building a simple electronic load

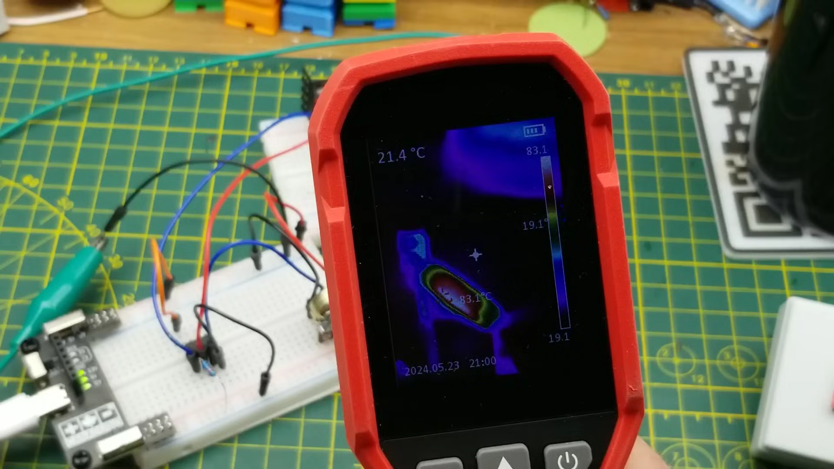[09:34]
On screen: spot 21.4°C
that's happening let's just take a look see what's going on over here with the thermal camera uh the resistor looks like it's the hot spot at about 82 degrees the mosfet is still chilling
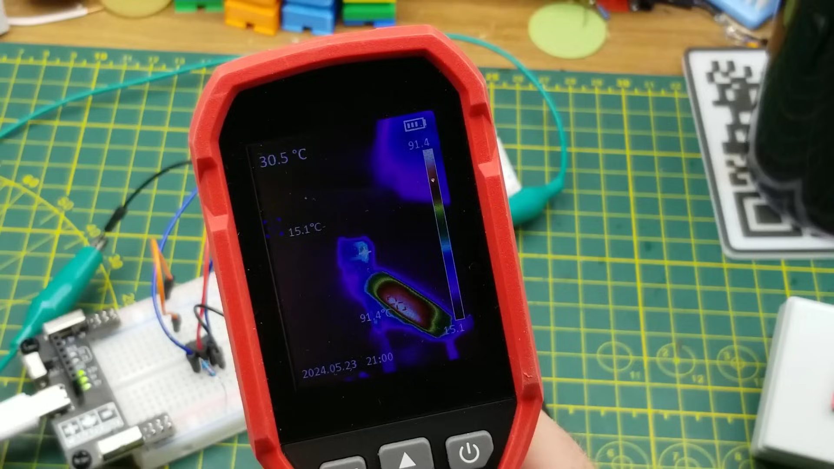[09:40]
On screen: spot 30.5°C, max 91.4°C, min 15.1°C
out at about 30 or thereabouts that's not 38 okay we can live with that for now of course that's only three amps
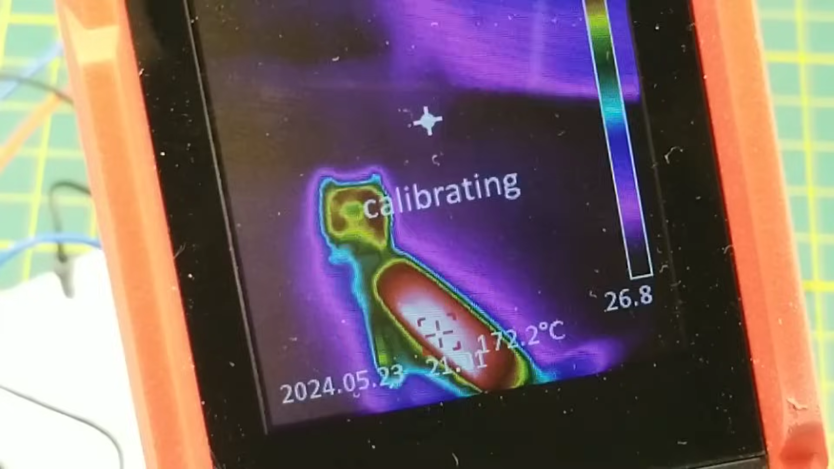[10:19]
yeah there we go we're current limiting now that resistor is getting some warm and what's going on there
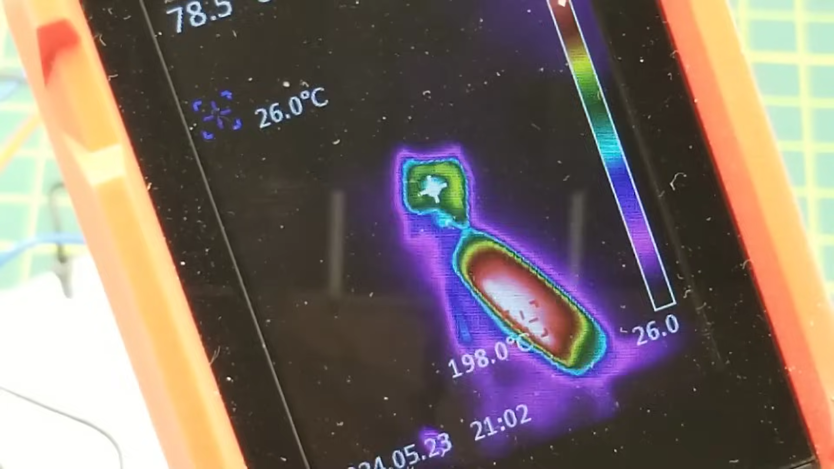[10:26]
78 83 90 it's getting pretty warm easy fix for that we'll just turn them down
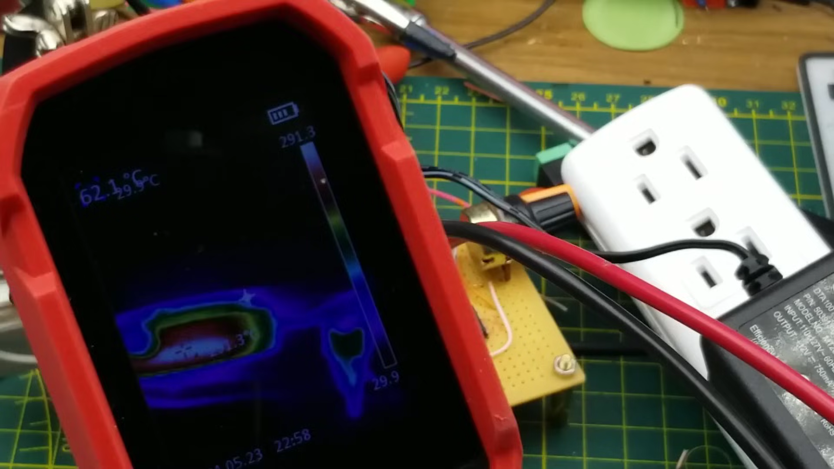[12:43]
anything it looks like it is pulling a little bit of heat away from the resistor oh the resistor is still 300 degrees
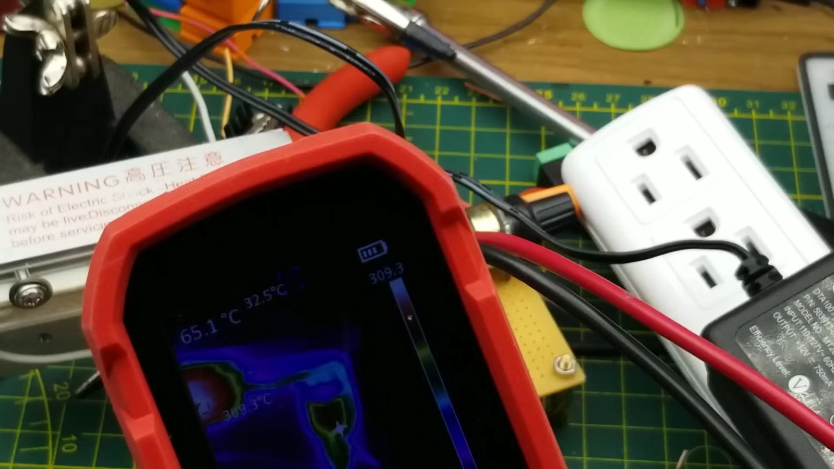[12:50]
the mosfet is about 125 oh there's smoke coming off stuff okay let's uh shut that off what is smoking